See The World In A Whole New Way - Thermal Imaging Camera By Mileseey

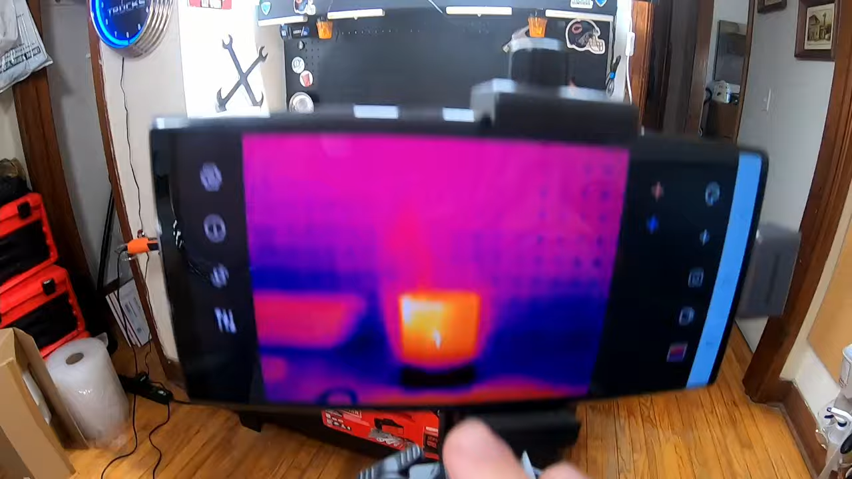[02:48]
I have the app all pulled up, you can see we're just looking at a candle, you can see how far away the candle actually is because this is a monocular, obviously we're zoomed in quite a bit.
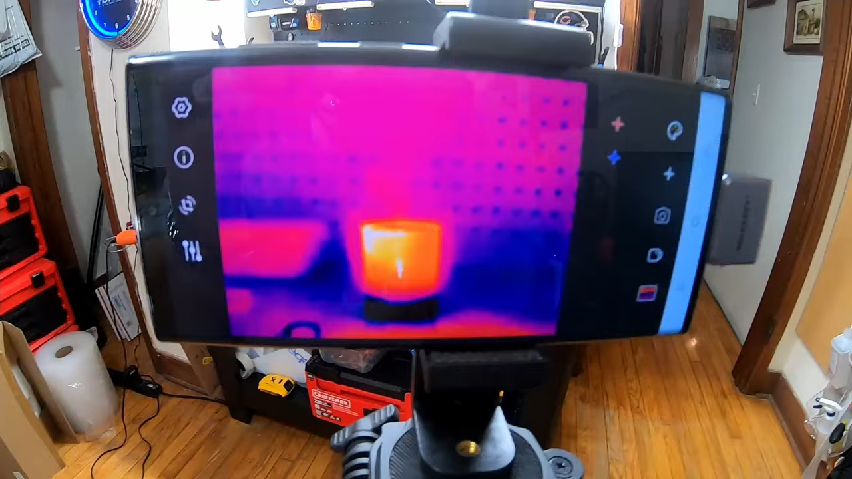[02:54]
And you can do the whole pinch to zoom thing if you want to get
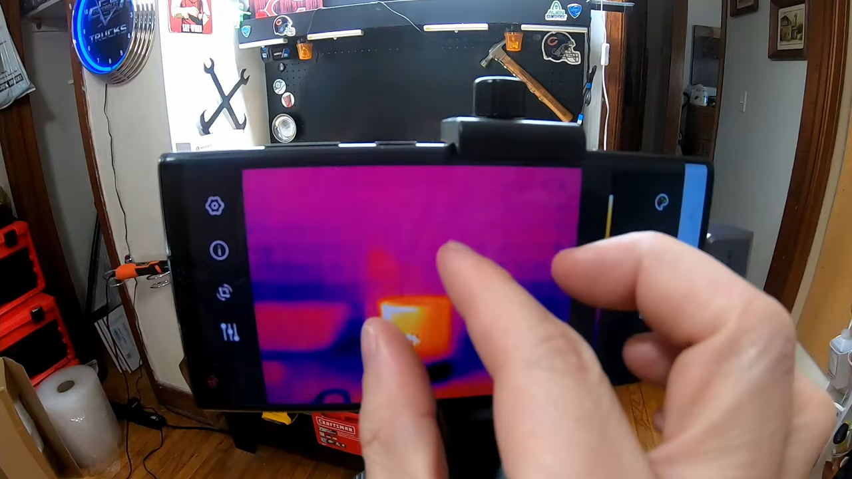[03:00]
in even closer but that's as far back as we can go. I want to show you some of the different features here, over on the left we have the gear icon which will do GPS you can turn on and also a compass.
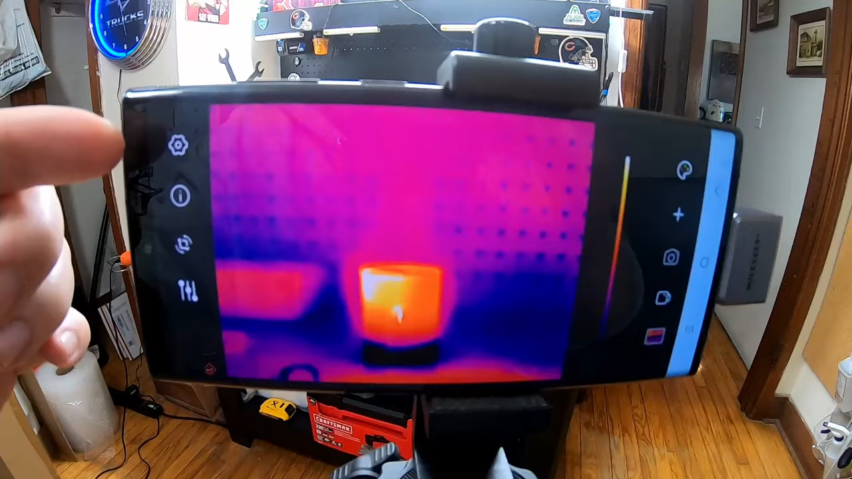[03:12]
If we need to flip the screen depending how we have our camera orientated and then we can adjust the brightness and the contrast on it. Now over to the right there's a few different like color palettes you can do,
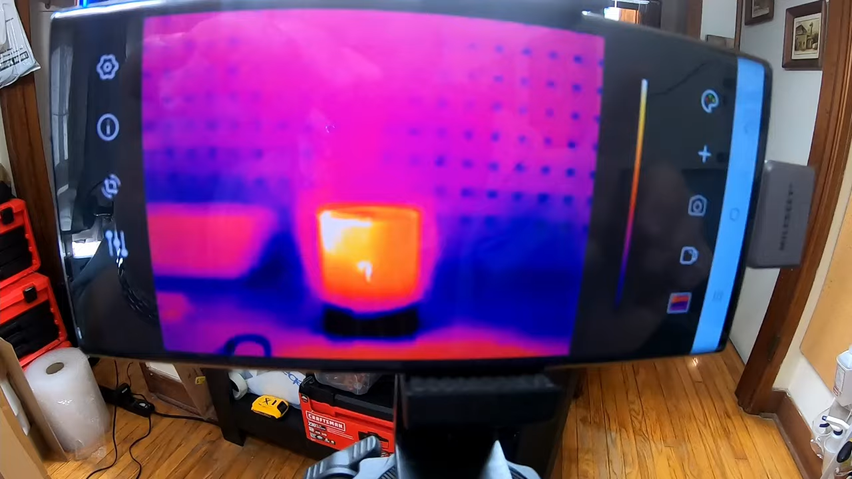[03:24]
we'll get to that last and then we can also track with the plus and minus the hottest spot in our field of view. You can see that there, we can also do our coldest spot, you can see at the bottom of the candle which makes sense and it will continuously update where our hot and cold spots are.
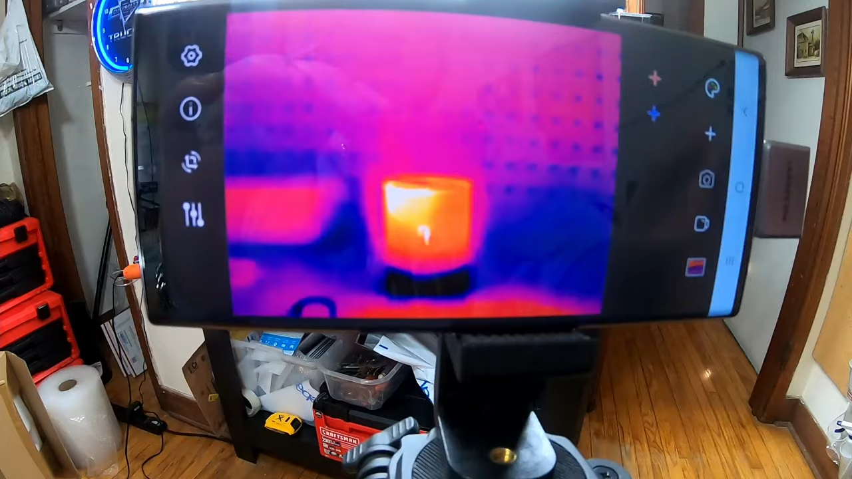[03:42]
We can take a picture,
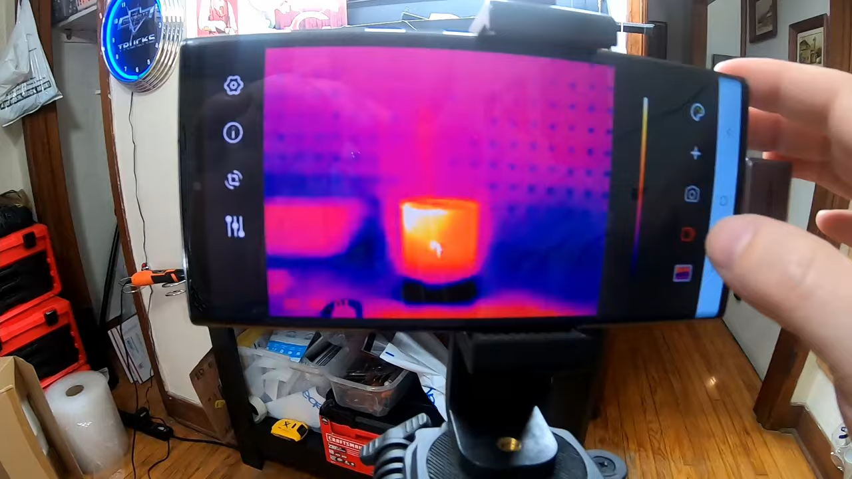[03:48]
we can record a video, you can see right down here there's a little timer, hard to see here because we're red on red but we are recording the video there.
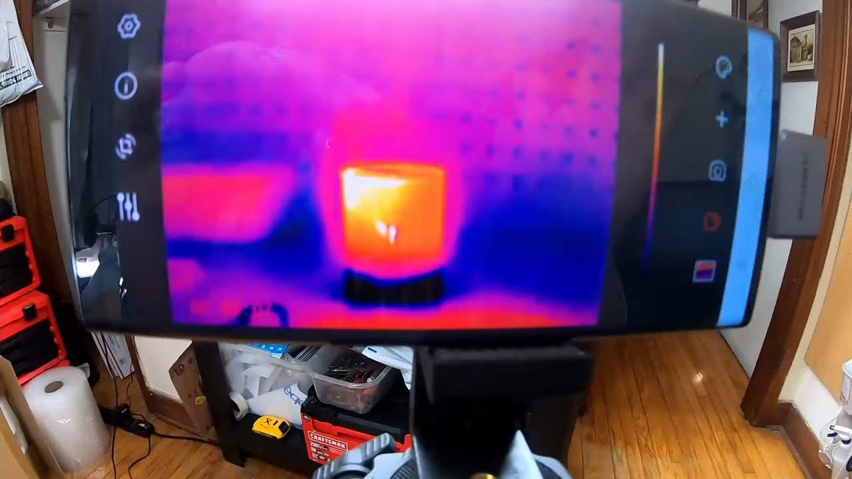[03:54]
I'm also going to show you some more videos directly from the app.
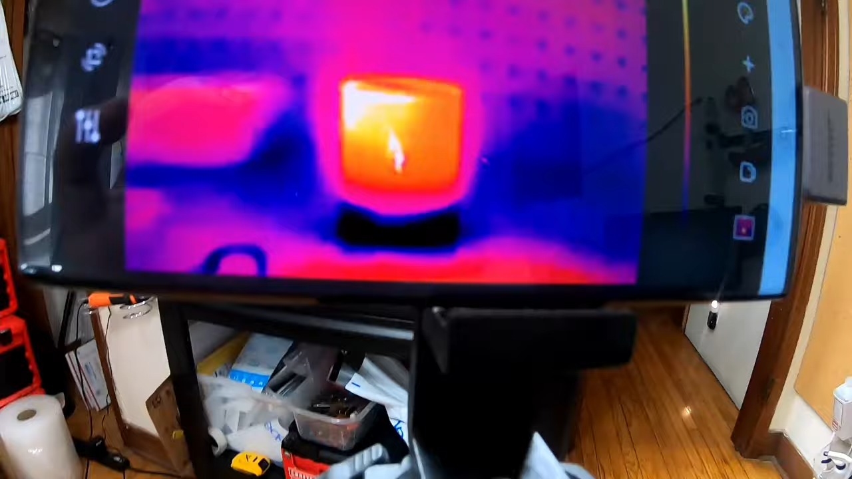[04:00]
I thought the candle was kind of a cool thing to look at on here.
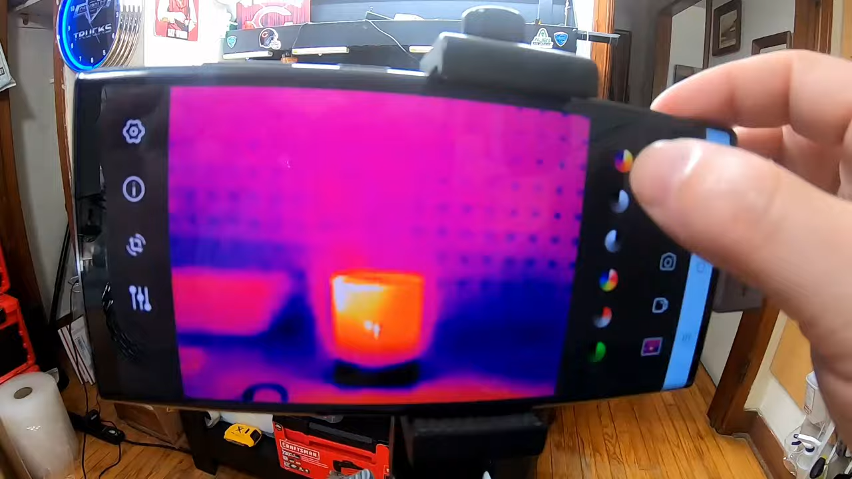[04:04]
Here's the base one, the one that we're at now.
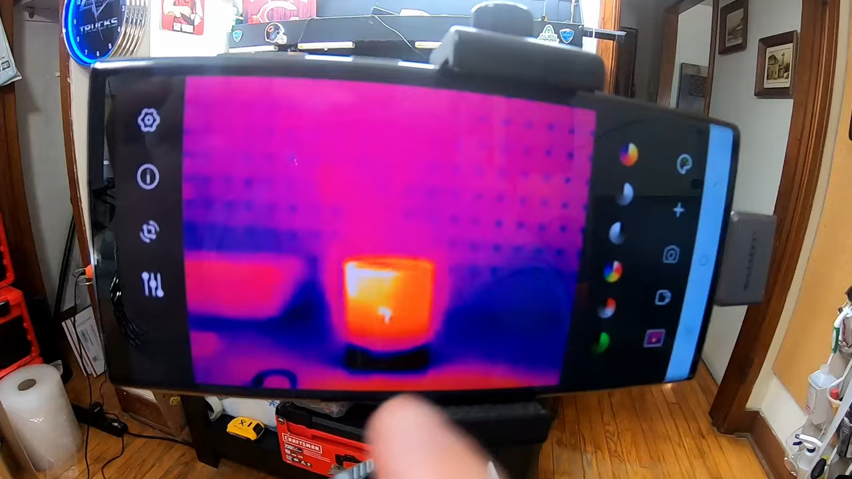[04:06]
We can do a grayscale kind of black and white guy.
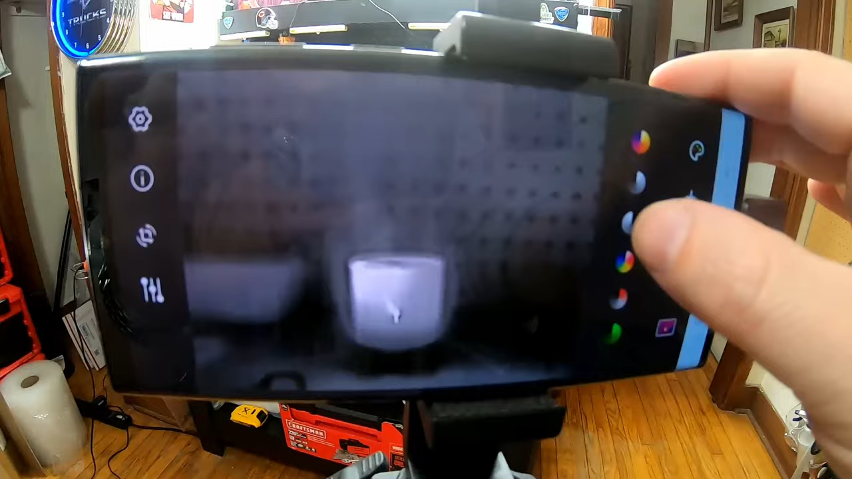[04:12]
We can do the same thing but a negative.
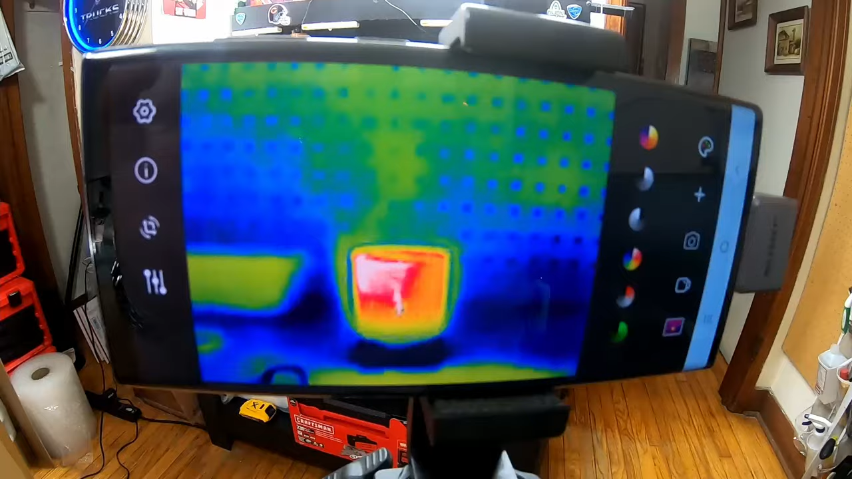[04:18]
That looks pretty awesome, I kind of like that.
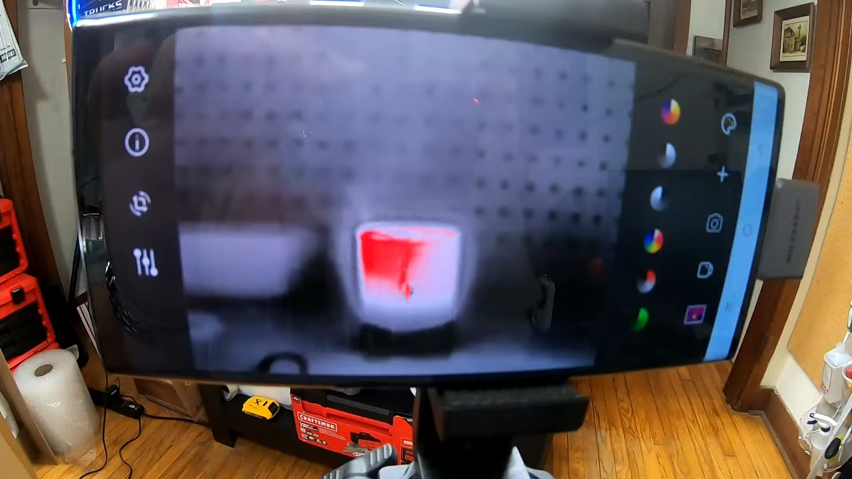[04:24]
And then that guy there.
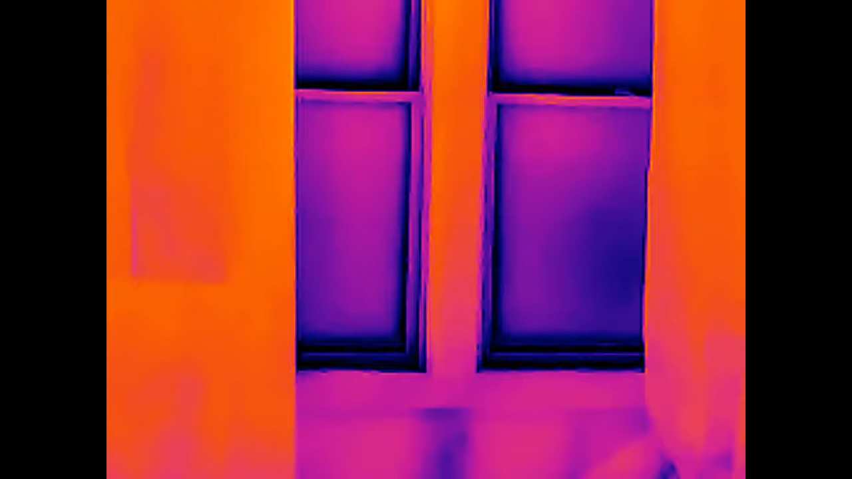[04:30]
Now this is a clip taken right off the video recording from the thermal imaging camera.
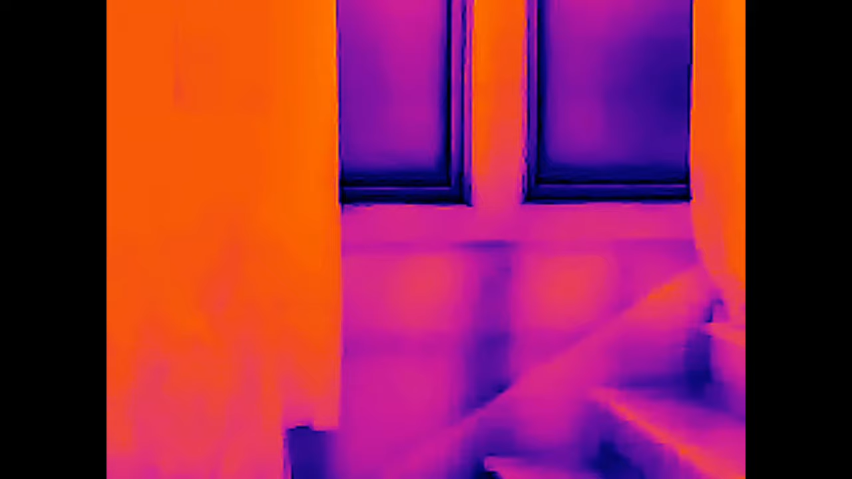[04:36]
And just looking at a wall at my house you can see the windows obviously cold there and then hot spots. And it even works as a stud finder.
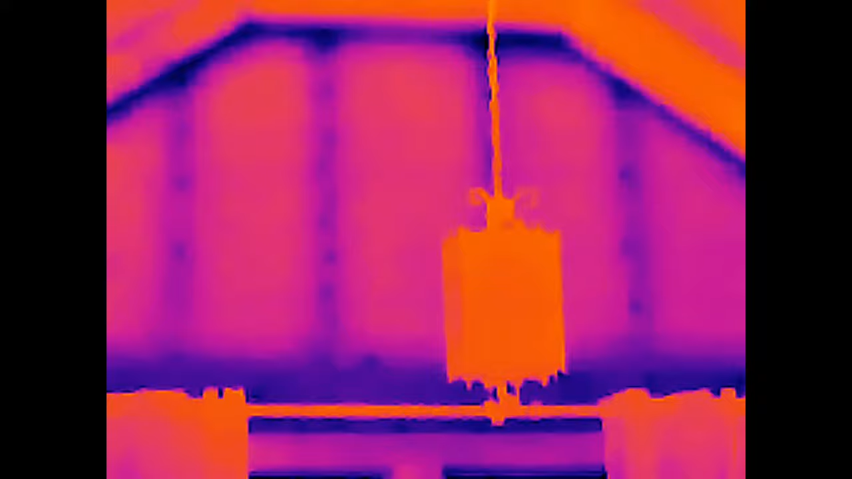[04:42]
You can see exactly where the studs are, the seam from the wall and the ceiling having a cold spot there.
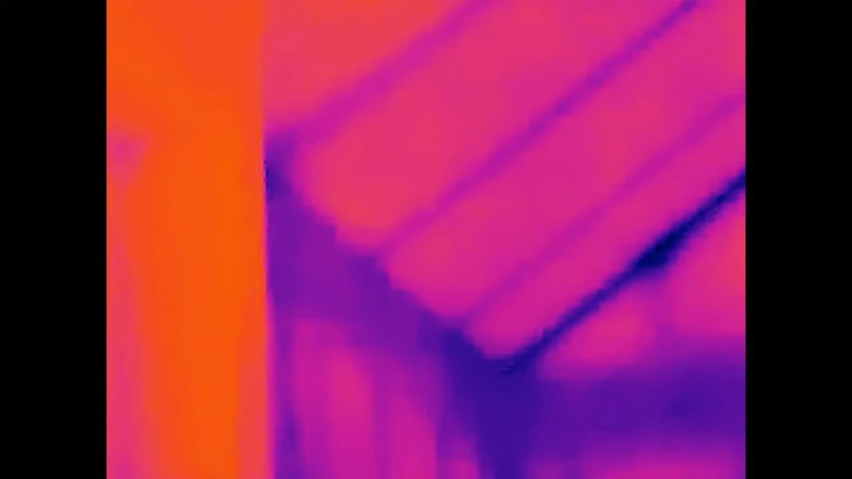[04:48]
So kind of an extra cool use for it. It doesn't record audio, that's why I'm doing a voice over for this portion.
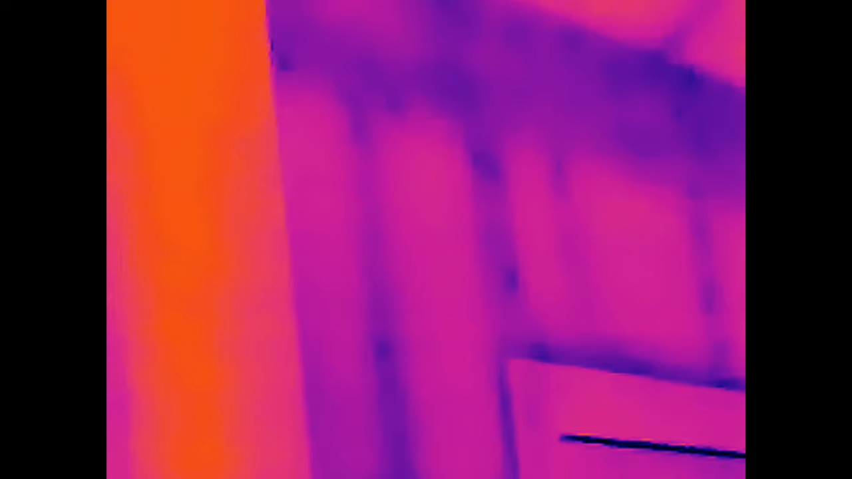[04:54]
You'll notice sometimes it kind of lags a bit where the screen will stop.
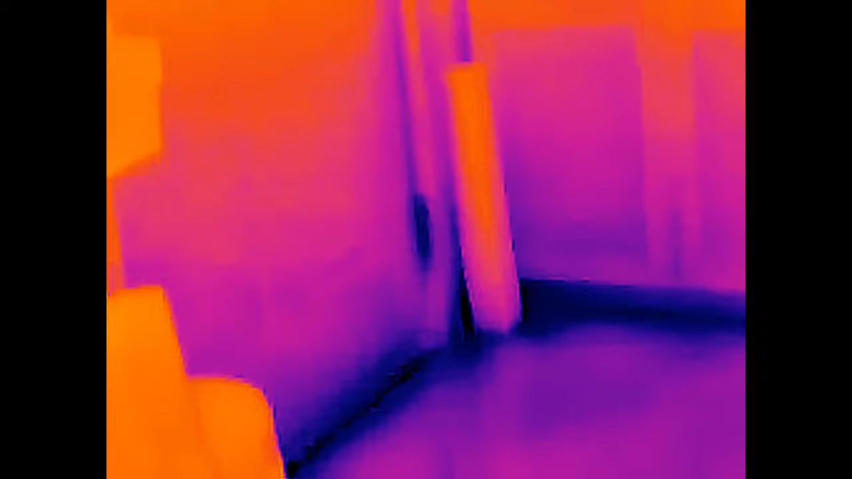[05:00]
I have another thermal imaging camera that does the same thing. So I don't know how prevalent that is but it does seem to do it every once in a while.
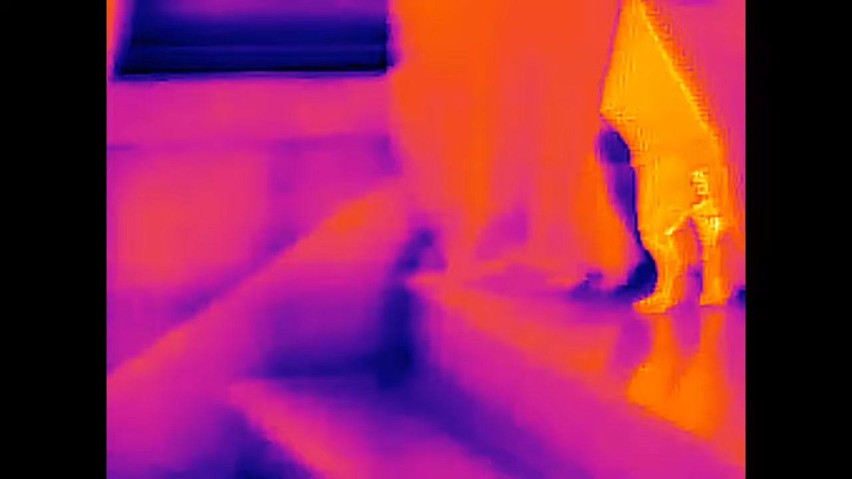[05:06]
I'll get a little hung up. There's a little scooter! Look at your little scooter! He looks good, thermal imaged.